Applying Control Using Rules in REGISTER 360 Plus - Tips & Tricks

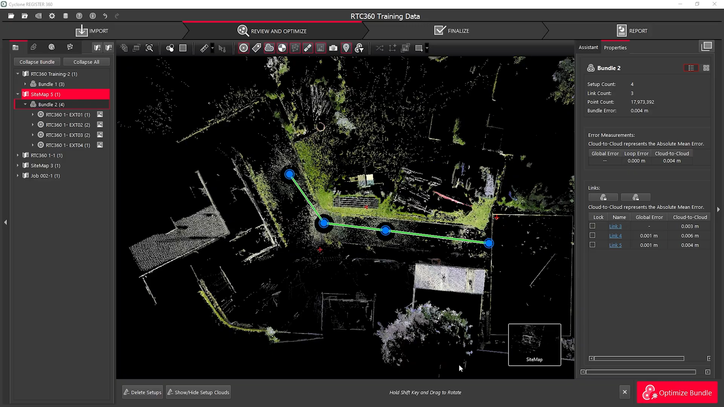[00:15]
I'm going to start by navigating to my bundle cloud so I can see the data that I've collected.
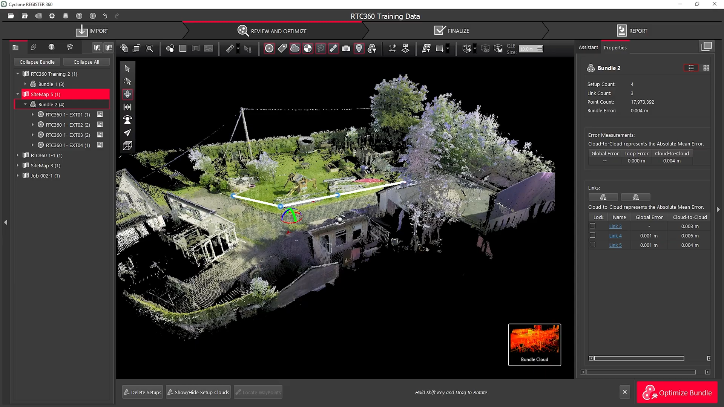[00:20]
Here we can see that I have targets that have been automatically detected when importing my scan data.
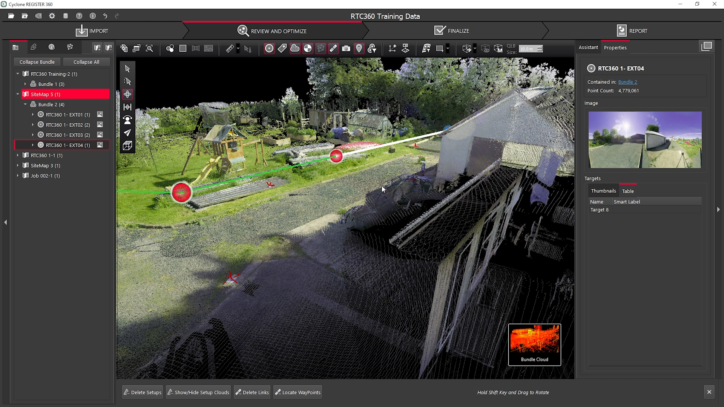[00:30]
To import my control file, I simply go back to the import tab and I can drag and drop my control text file into the drag files here area. Here you can see I have the three different ways of importing my control.
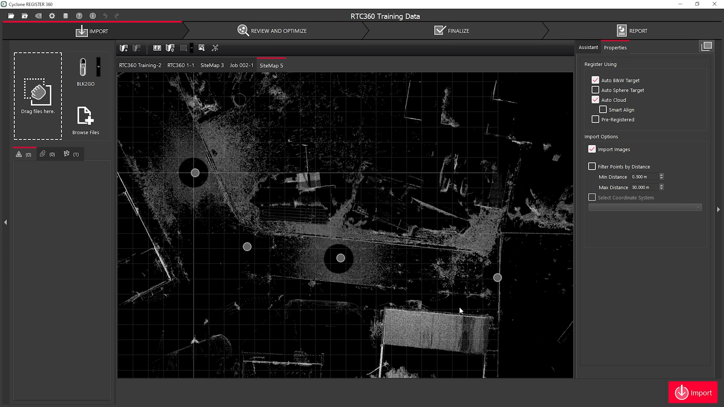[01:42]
Now, by importing the control file and then hitting Import, I'll be left with the data from my control.
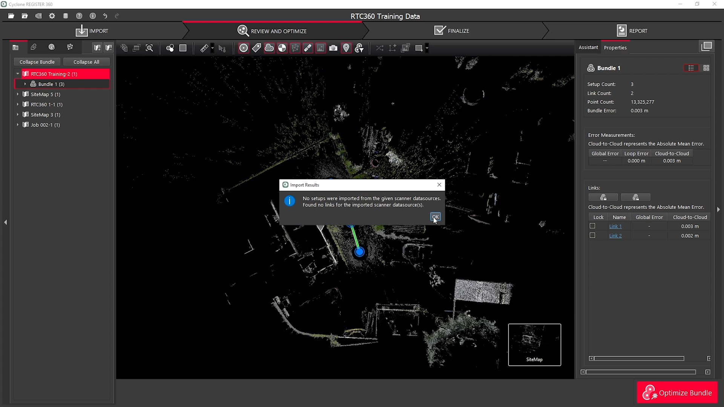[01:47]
Here we can see my control points are labeled T1, T2 and T3. To apply my control, I need to smart label my targets are automatically detected to match that of my control file. Once I've done that, I can simply right click on the bundle and hit Apply Control.
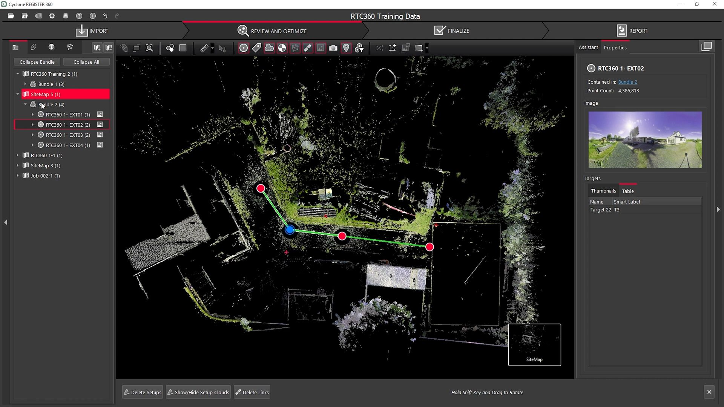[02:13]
I will get a Match Targets dialog box that will allow me to match any additional targets that I require within my project. Hit OK and my control will be applied to my project.